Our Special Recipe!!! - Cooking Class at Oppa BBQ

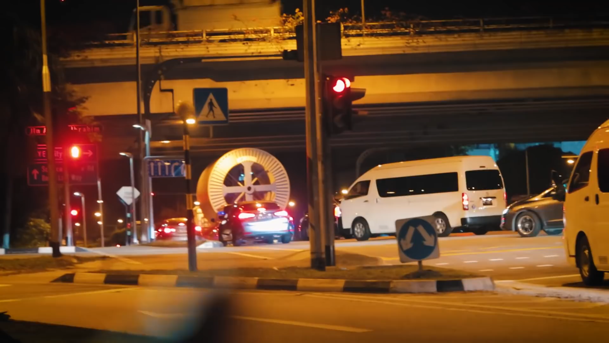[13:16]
And it's even escorted by police. That's one very big structure. Well, I'm glad that at least there's police escorting it. Wouldn't it be scary if that thing just rolled over?